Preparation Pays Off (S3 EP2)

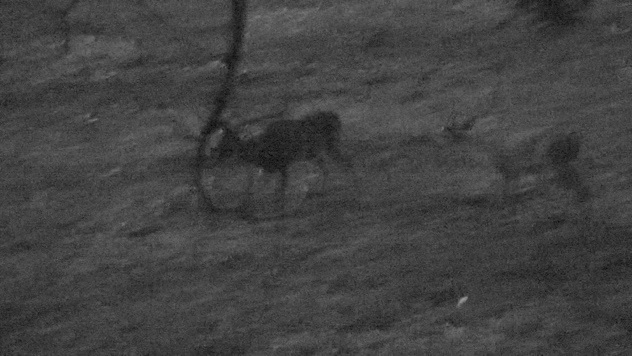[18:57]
I've had that deer on the trail camera all summer long. I knew that was the one I wanted to take. Had him behind us at 15 yards. I thought it was, I thought it was done because he looked up at us. Stepped out. Yeah, man.